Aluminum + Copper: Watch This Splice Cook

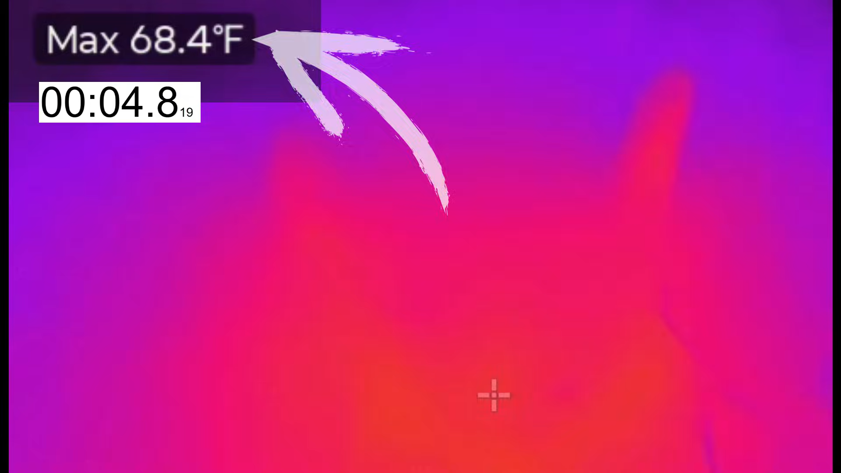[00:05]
On screen: max 68.4°F
you're going to see a maximum temperature that the thermal imager is going to focus on, and a stopwatch tracking everything in real time. Clearly, we could see the splice on the left heating up very rapidly, while the splice on the right isn't.
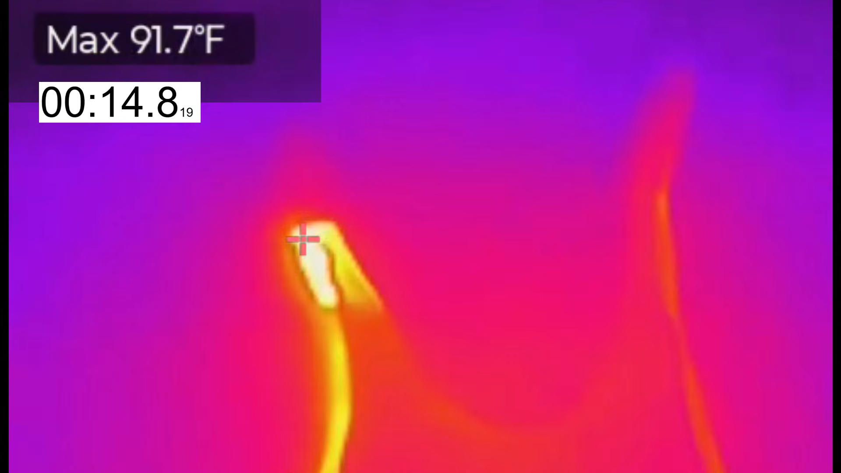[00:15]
On screen: max 91.7°F
But these are both aluminum to copper splices, so what's going on here? What you're seeing here is a perfect example of what happens over time with these kinds of connections. The splice on the right side is what you get the very day that splice is made. You just installed a new furnace, a new air handler, or any other appliance for that matter.
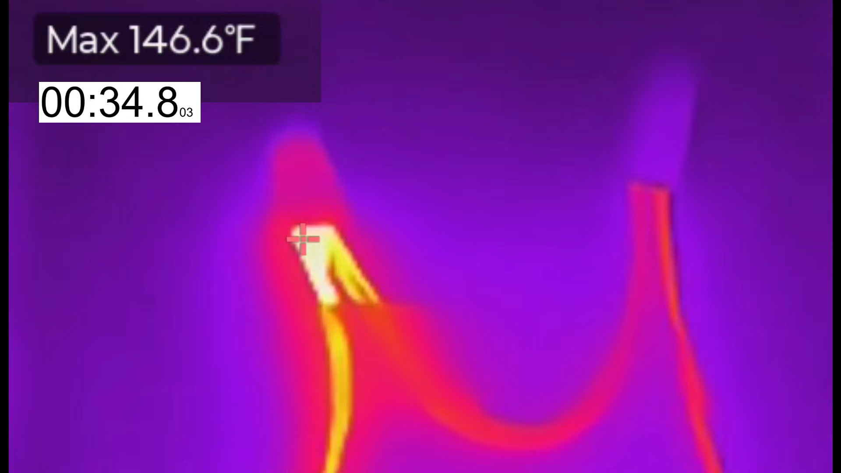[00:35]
On screen: max 146.6°F
And as you can see, there's no overheating.
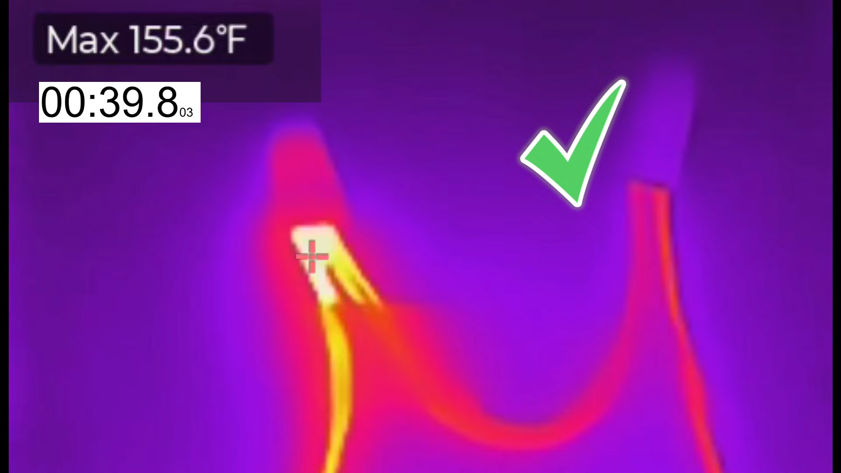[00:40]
On screen: max 155.6°F
Everything looks perfectly fine and normal. The splice on the left is what happens down the road with time.
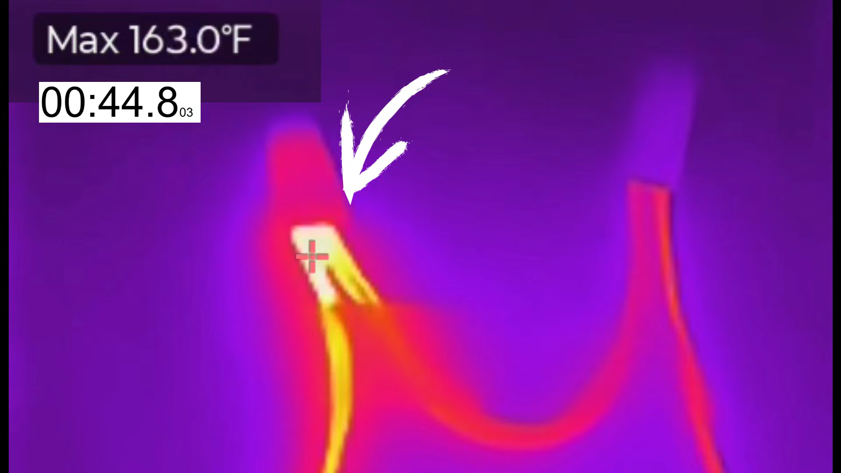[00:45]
On screen: max 163.0°F
We have two things going on here, oxidation and creep. The end of the aluminum wire where the fresh splice was just made was stripped back to very clean aluminum, so it's very shiny and new looking. The other end of that aluminum wire on the right, however, was stripped back probably about three or four years ago.
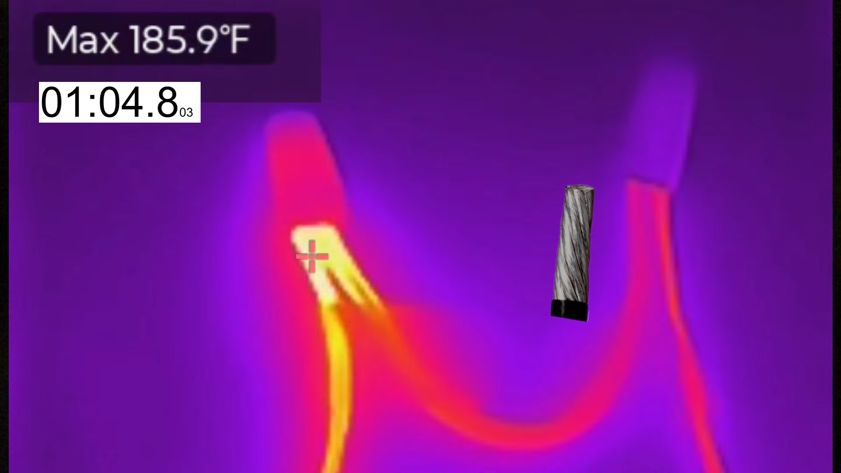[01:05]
On screen: max 185.9°F
So it's been sitting out, exposed to the atmosphere and the moisture in the atmosphere, and that creates oxidation. In short, it's pretty dirty wire. Now that creates resistance, and where you have resistance, you're going to have heat.
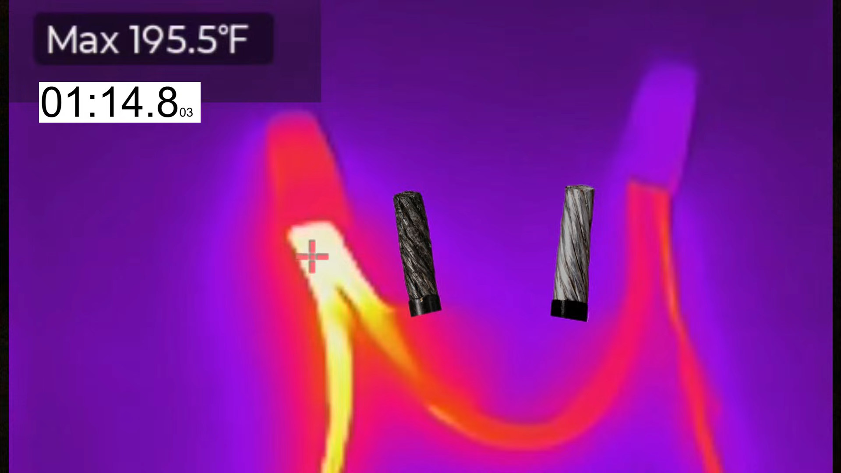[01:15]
On screen: max 195.5°F
Now aluminum is softer than copper, and when it's clamped down under pressure, like with a wire nut, it can slowly deform under that pressure. And every time the circuit powers up, it heats up that connection, and that just speeds it up even more. So over time, that can loosen up the splice connection a little bit, which raises resistance and also increases heat. And that's called creep, because that's exactly what it does. Little by little, over time, it just gets worse and worse.
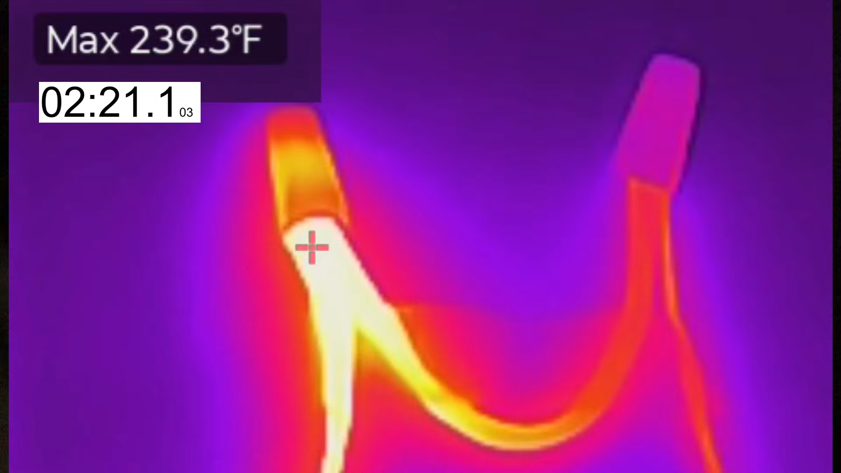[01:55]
On screen: max 239.3°F
Now as I speed this up, you can see within only two minutes, that wire nut is now starting to get hot as well. Starting to get a little bit soft under that heat, and the spring that's inside that wire nut is also starting to deform under that heat. And so that's allowing the connection to loosen up even more. And here we are, under three minutes, and we're already at the temperatures where some wire nuts are going to begin to melt. The splice on the right that looks normal and has no problems
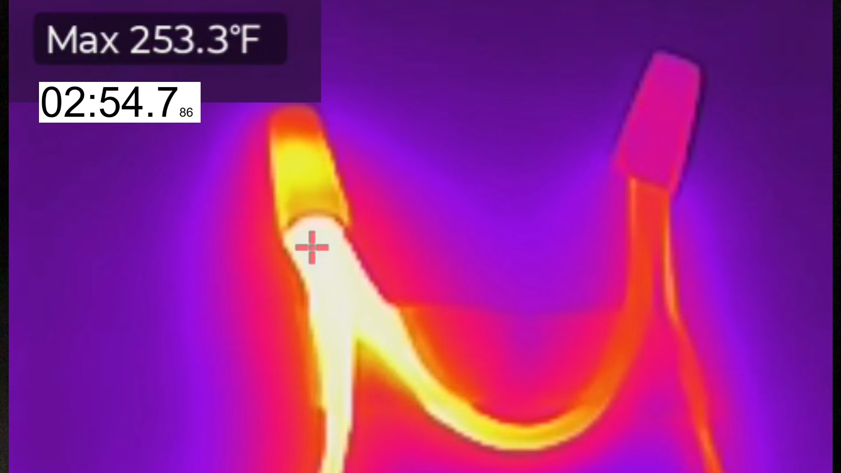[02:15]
On screen: max 253.3°F
will eventually start doing the same thing as the splice on the left. It's only a matter of time.